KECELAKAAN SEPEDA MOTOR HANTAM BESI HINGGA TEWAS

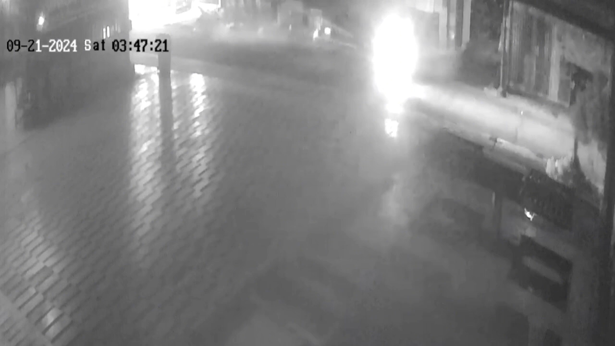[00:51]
Jawa Barat pada Sabtu pagi 21 September lalu Periswa itu bermula saat sepeda
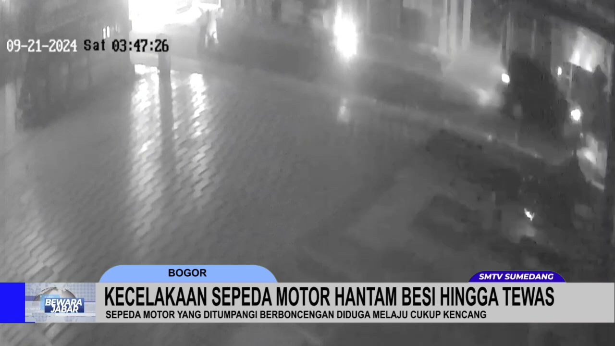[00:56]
motor yang ditumpangi dua orang pria diduga melaju cukup kencang dari arah Cilengsi ke arah Setu,